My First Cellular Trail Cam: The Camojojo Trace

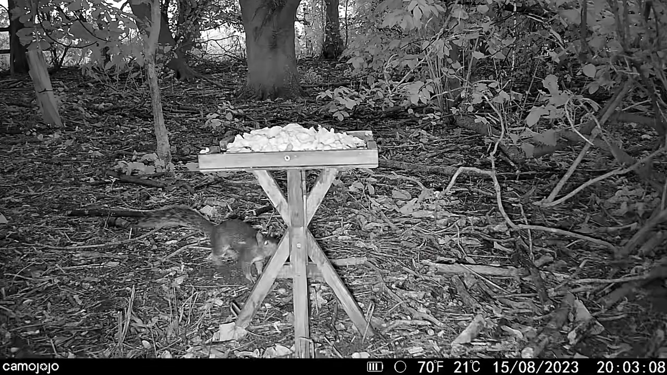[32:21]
First things to notice, oh by the way, this is the starlight. This is 8 o'clock at night before it's dark, and then the mice, and then the badgers.
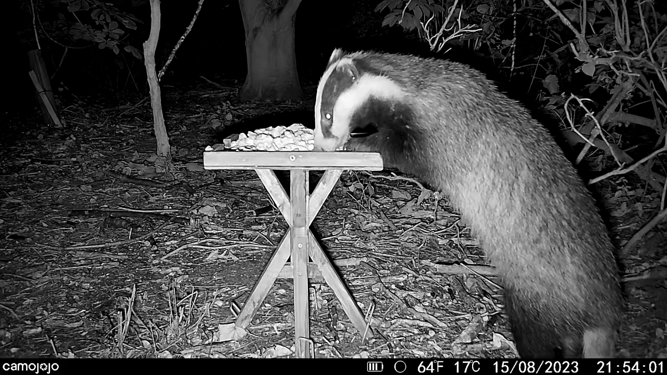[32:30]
The mice cannot get up to the table, so they were getting frustrated. This is the baby badger, newly born this year, on his own for the first time. Every other clip I've ever had of him is with, there's four of them, three like brothers and sisters, and one of them has had a baby, which is this one, who only appeared in the last few weeks. Yeah, these mice were getting frustrated. So yeah, you can hear a slight buzzing in the background.
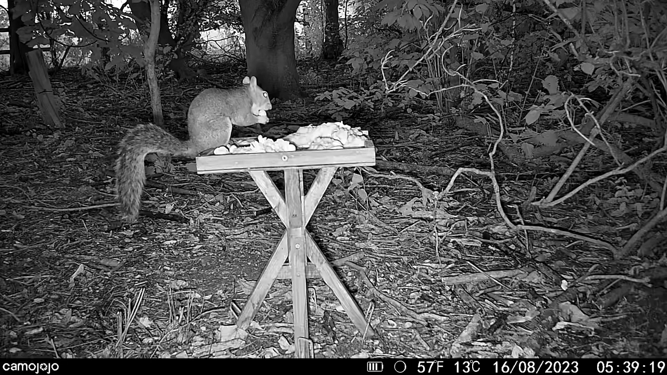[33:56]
I just can't find it in the settings how you do that. So this is starlight again in the morning, so this is 5:45 in the morning. Really clear footage. It's not 4K, it's 1080 megapixels, but really clear.